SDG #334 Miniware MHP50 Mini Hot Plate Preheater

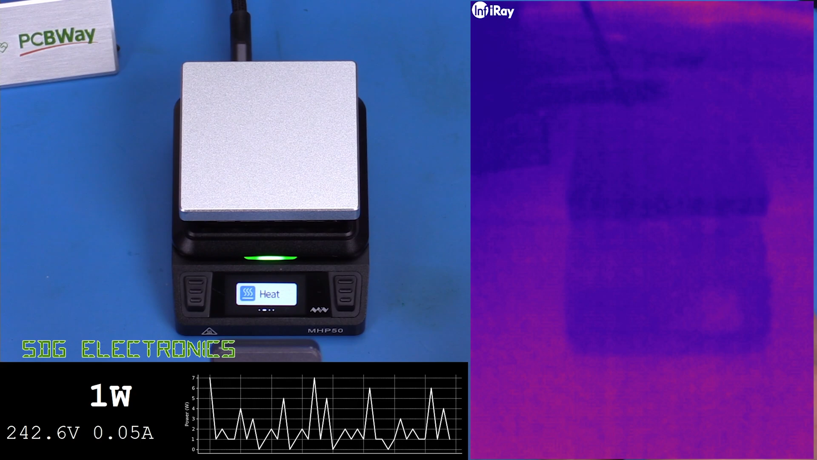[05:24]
And we'll also have a look how even the heating is on the hot plate. So we're in the heat, just here. So you can press this button, and we can start heating up. And we can see already that's drawing about 150 watts from the USB power supply.
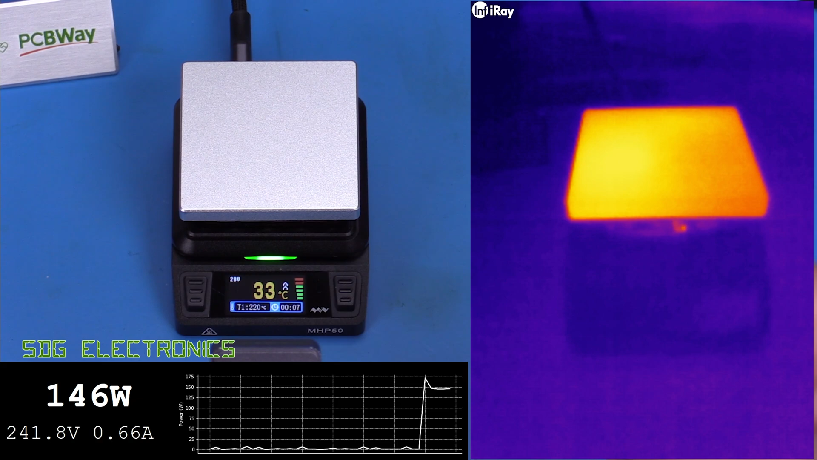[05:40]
And it's heating up quite nicely. We've got a fairly consistent 140 to 150 watts, but with the occasional dropout, I'm not 100% sure what that's about. And there we go, we're pretty much at temperature there in about 1 minute 30 or so. So that's how long it takes to heat with a maximum power USB power supply.
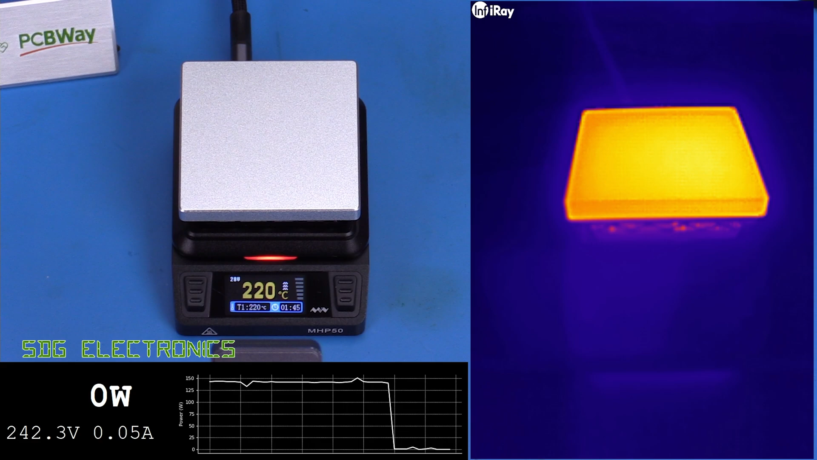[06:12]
The heating is fairly even, there's a little bit of a hot spot just to the side. But overall, it's pretty even. And you'd expect that with an aluminium hot plate, we shouldn't really get too much in the way of hot spots. The thermal camera is showing just a couple of degrees difference across the surface of the hot plate. But overall, the calibration looks pretty much spot on. You can see we've got it set to 220.
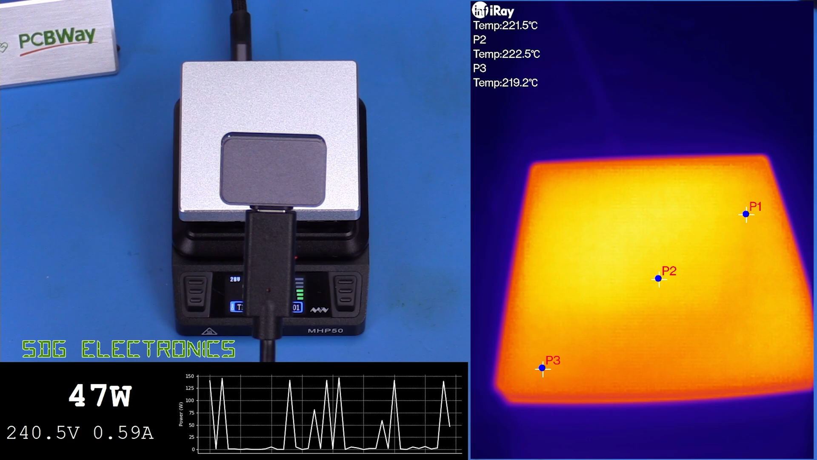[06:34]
And on the thermal camera, we're reading about 220 to 222 degrees.